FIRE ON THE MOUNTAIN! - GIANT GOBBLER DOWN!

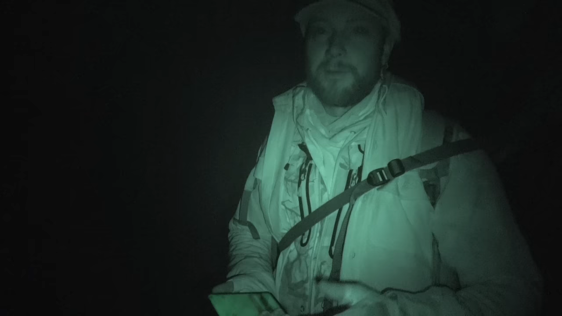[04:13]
Yeah, listen. Well, obviously we need to move closer. But I don't want to lose the advantage of the terrain. If it starts to drop off too much, then we'll just stop. Show us an idea.
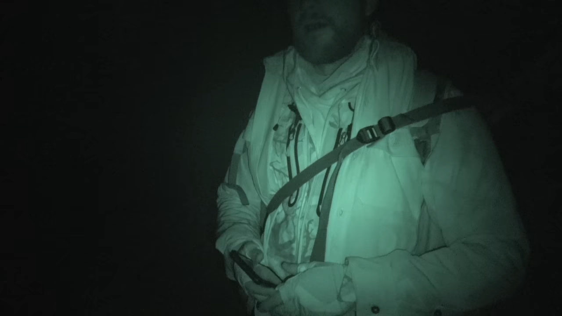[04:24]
We got some fresh turkey scratching. You guys can't see it in the night camera, but it's just enough ambient light. There's fresh scratching all through here.
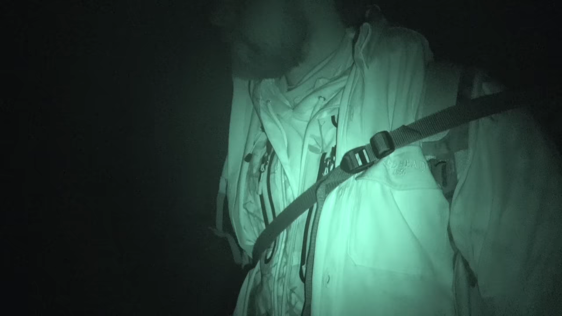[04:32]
Anyway, let's slide forward, let's slow down.
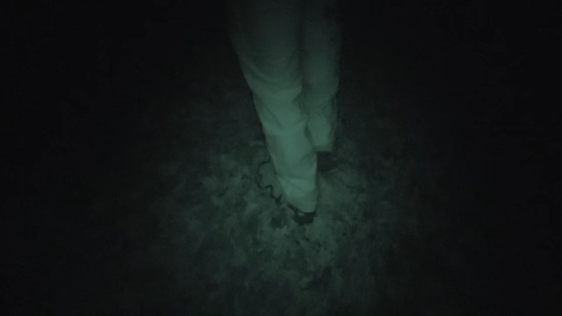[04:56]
Looks like it rolls up pretty steep right up here, but we're still quite a ways away from that bird.
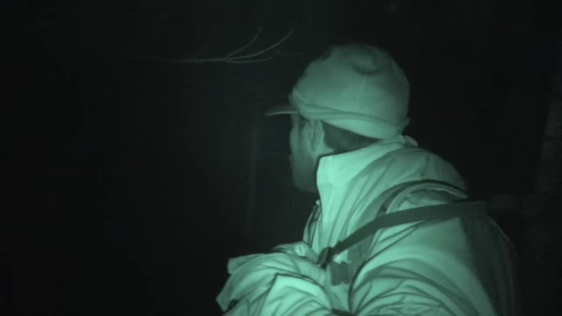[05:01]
I don't want to get to where this drops off like that. City's double oak's right here in front of us.
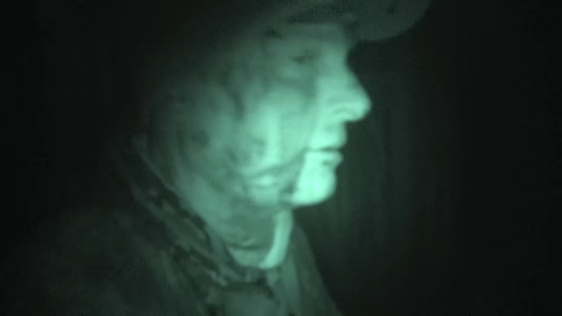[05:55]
There's enough ambient light out here where we can see, but it's still dark enough. Turkey can't see it.